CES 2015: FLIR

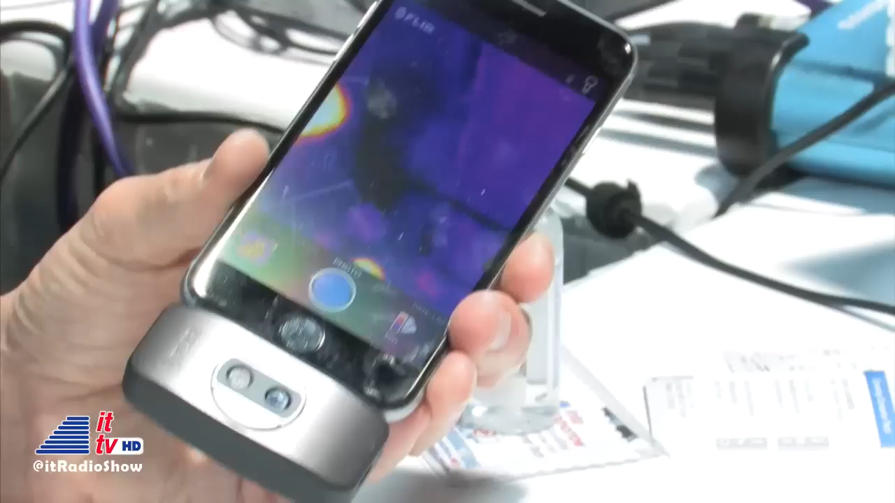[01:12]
Now you can continue on the show because I'm on Android. If it was only available for iOS, I would be very upset. Got it. Well, what I say now is it's thermal imaging for the rest of us.
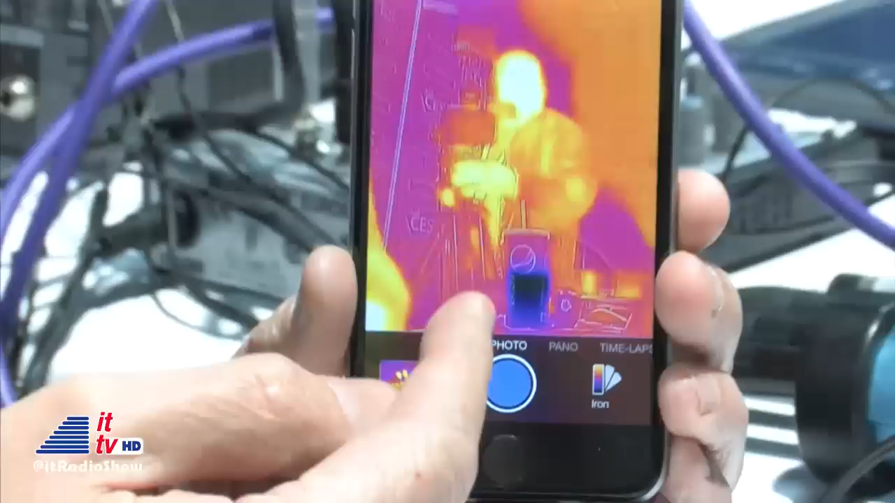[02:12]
You can even read the logo on that cup. Yes. Oh, my gosh. Which you typically can't do with a thermal image. Not at all. In fact, what we're looking at, Chris, move so that folks can see you.
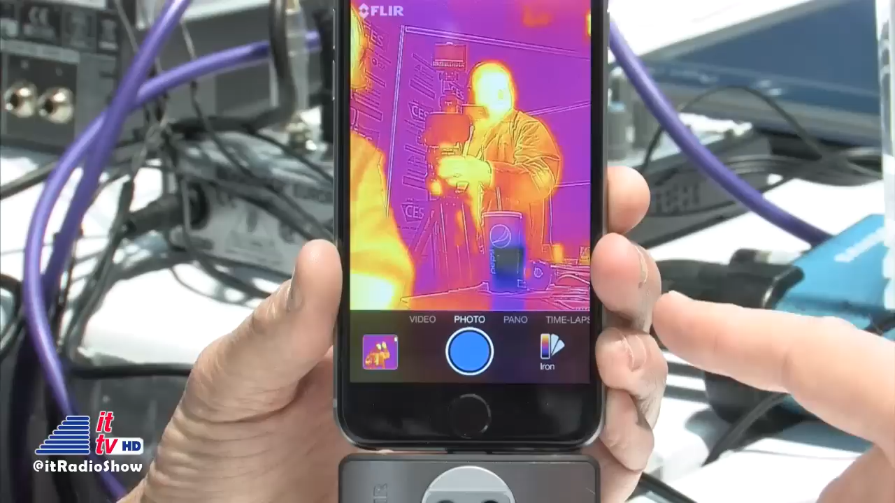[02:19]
There you go. Yeah, there you go.
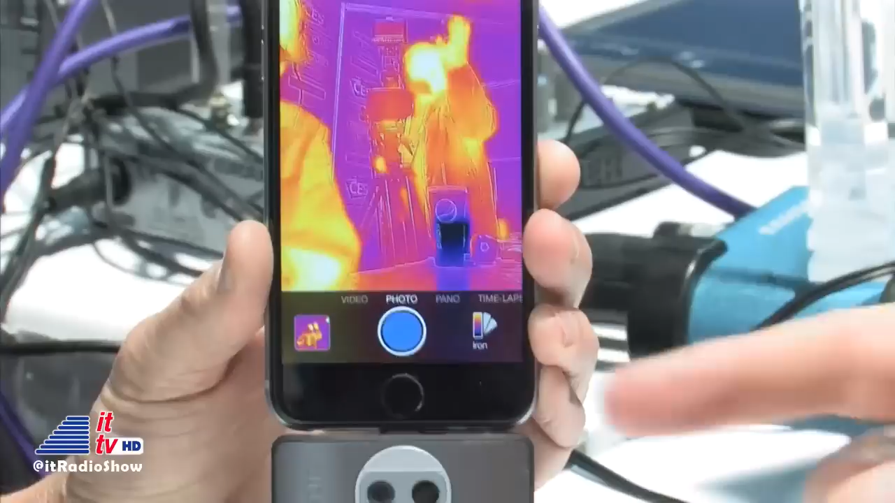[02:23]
This is the thermal image of Chris behind the camera here, on the guest camera. And we're seeing that it's good to know he's alive. Yeah.
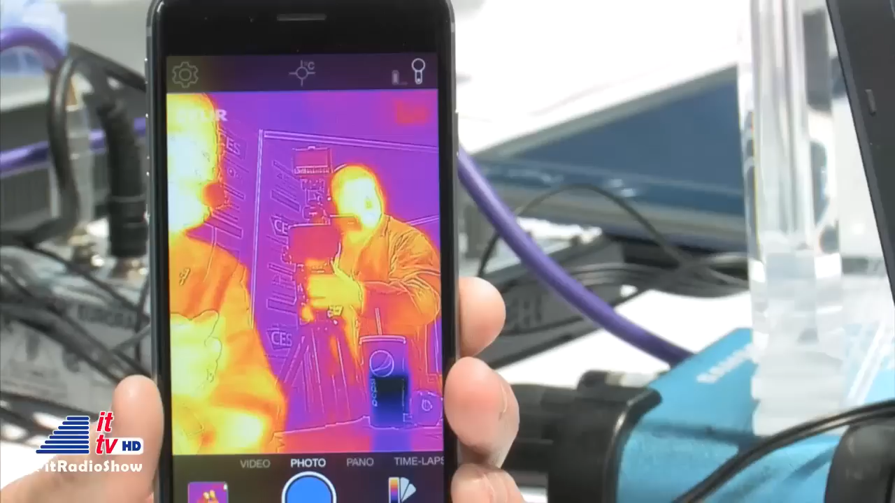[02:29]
I don't know about alive and well, but he's alive because you can see the heat as well as my hands getting, my fingers getting in the way.
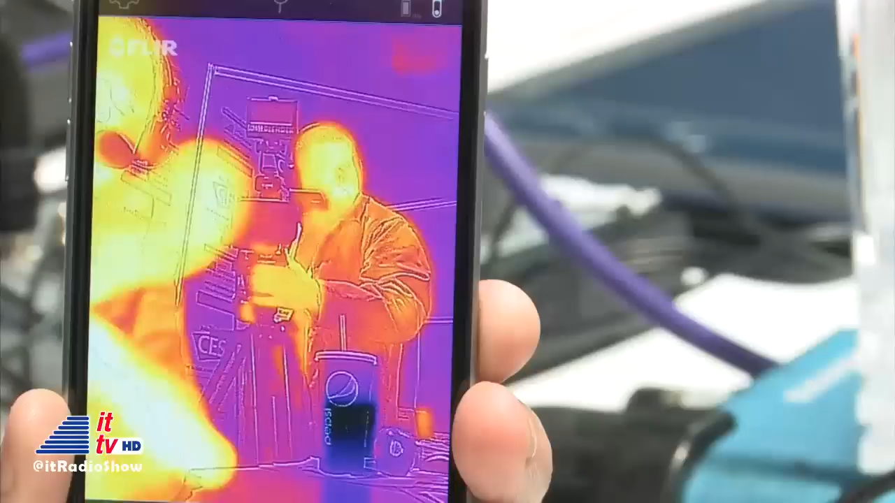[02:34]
Exactly. And you can see that cold drink in front of him, which is contrasted against his whole body.
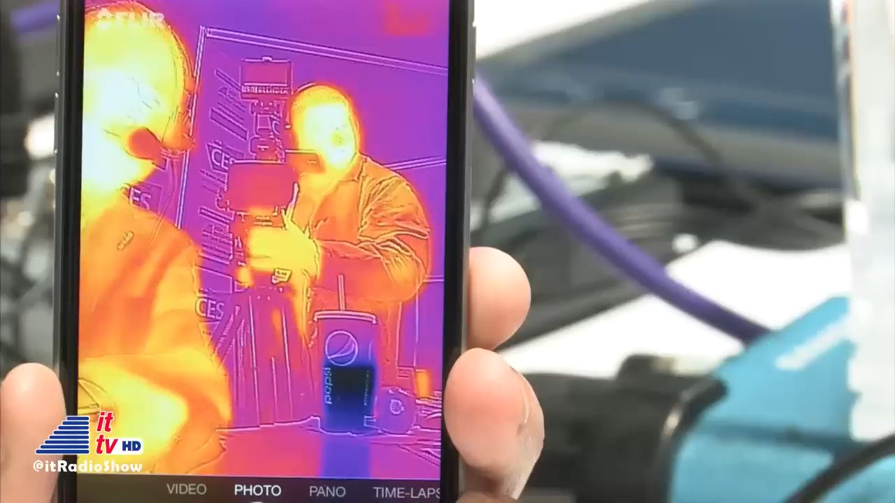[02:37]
Yes, and let me lean in. Oh, my gosh. Look, it's a Thermy. It's a Thermy.
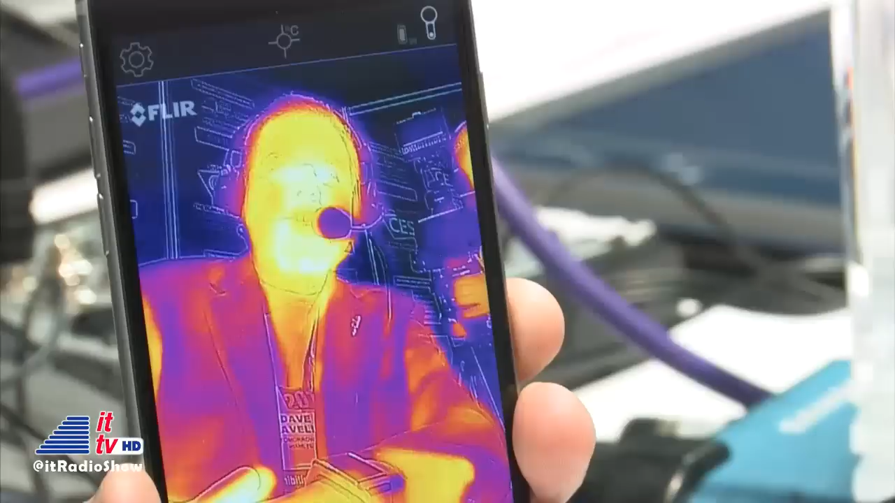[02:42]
Which is what you guys call selfies with thermal imaging. That's right. It's a Thermy. This is my first Thermy. Can you take the picture and send it to us?
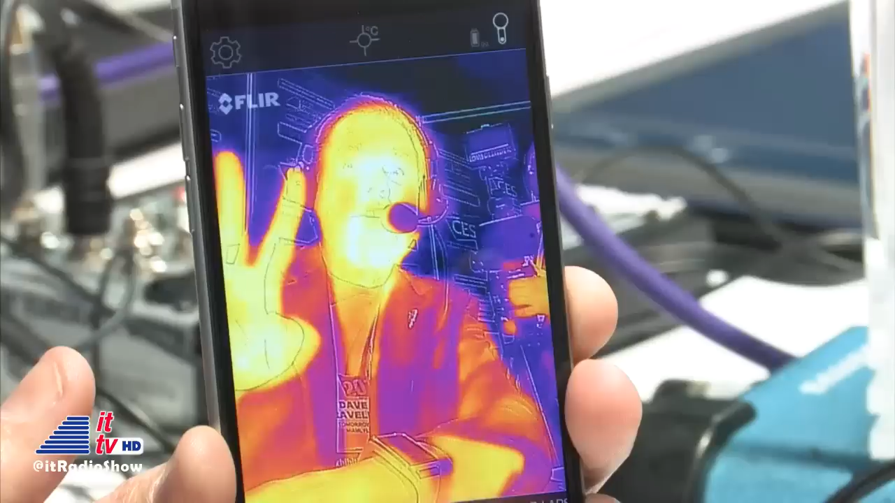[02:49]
And I'll tell you what, it's going to go on Twitter within seconds, Dave. There you go. Very cool.